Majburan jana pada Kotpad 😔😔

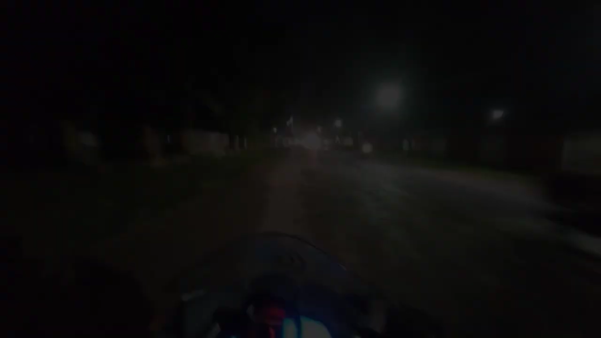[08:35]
अभी रात के साड़े साथ बज़ रहे हैं गाइज और मैं जा रहा हूं अपने घर की और गाइज पहले चलते हैं अपने घर
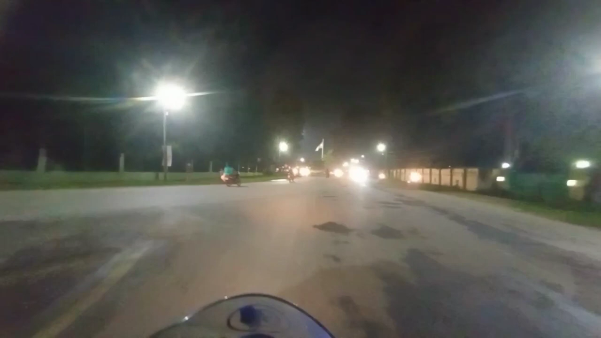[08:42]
की और क्योंकि इतना दूर से बाइक चलाते आ रहा हूं गाइज मैं थोड़ा सा थक सा गया हूं गाइज ओ तेरी light goal हो गया गाईज अभी अंधेरा हो गया सो मैं आगे